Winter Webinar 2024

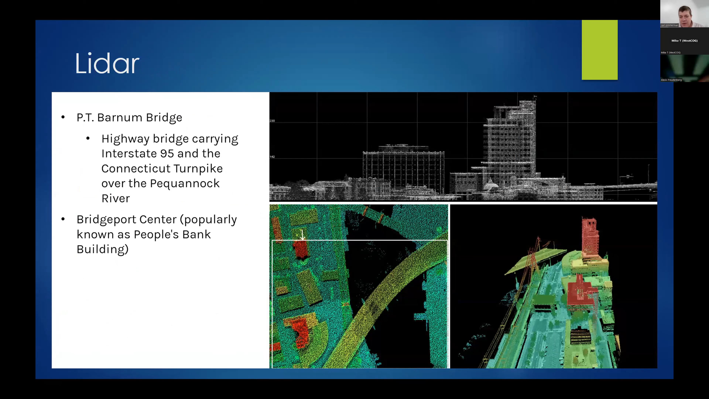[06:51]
And you can get some remarkable detail. It's particularly useful in extracting buildings and other surface features like vegetation. And it should be extremely good as an input into our digital elevation model.